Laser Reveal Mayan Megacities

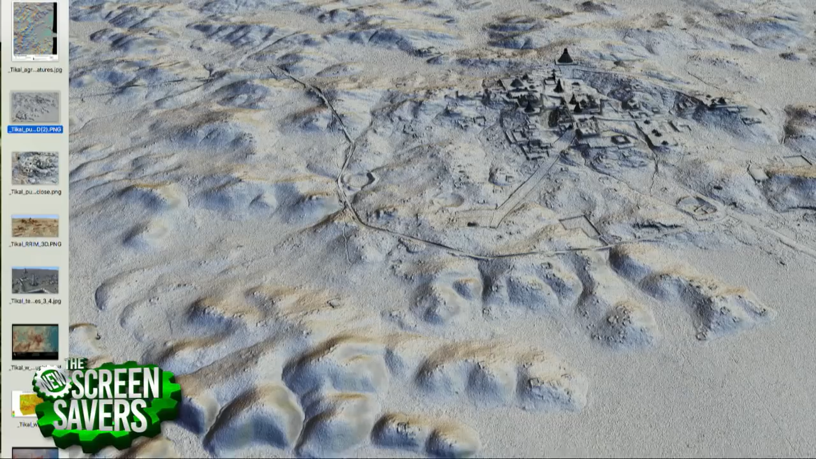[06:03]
one flight and you get so much more than that and it does it better than we do.
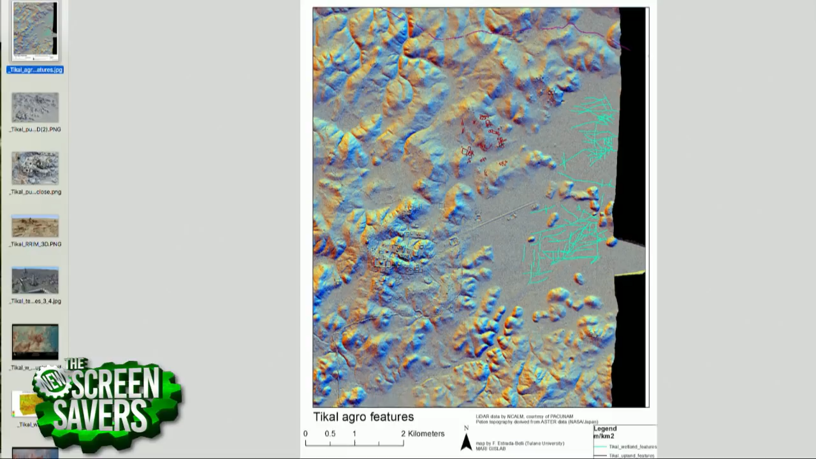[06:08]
So LiDAR is very, very humbling to those of us that try to try to document these ruins because it just does it so quickly.
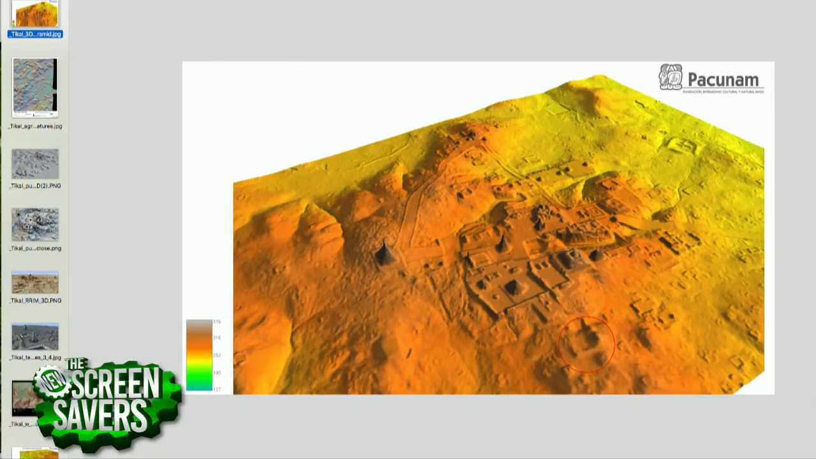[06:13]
So to answer your question, yeah,
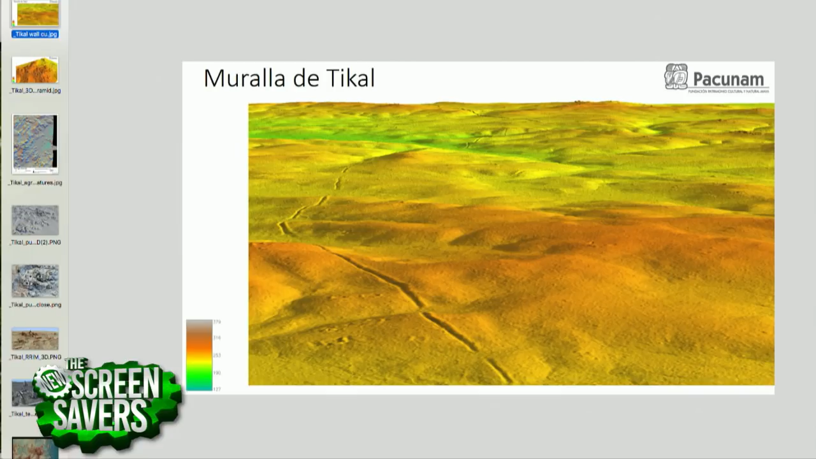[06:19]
it reveals everything to us, which lets us start to ask new questions and approach the archaeology in a new way.
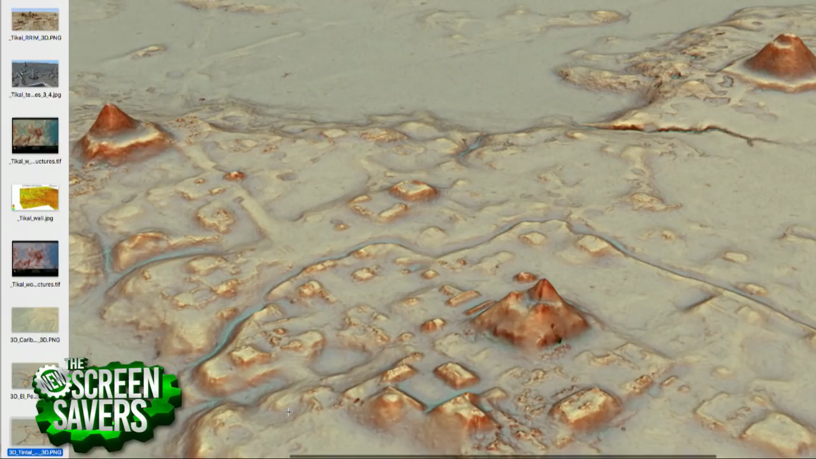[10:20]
So, some of the images that you're looking at there, you know, where you see those big, big complexes, you know, those are places that we knew about. And the images that we've been showing, a lot of them are highlighting places where we're actively doing excavations. And by we, I mean this large consortium of multiple archaeological projects that have somehow managed to collaborate and get together on this and start talking with one another.